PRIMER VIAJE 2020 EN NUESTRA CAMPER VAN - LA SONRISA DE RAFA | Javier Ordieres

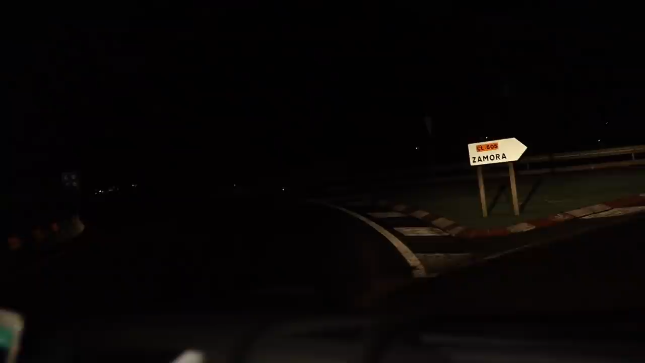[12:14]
Vale, todo apunta que es ahí. Todo apunta que es donde está la furgo. Que esa furgo...
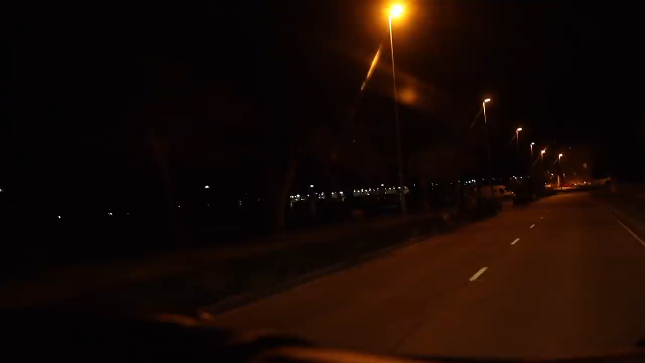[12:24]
¡Oh! Hay furgo y hay dos autocaravanas. Pues va a estar fastidiado, ¿o qué? ¿Por dónde se entra aquí? No, coño, se pira, ahí pira plaza.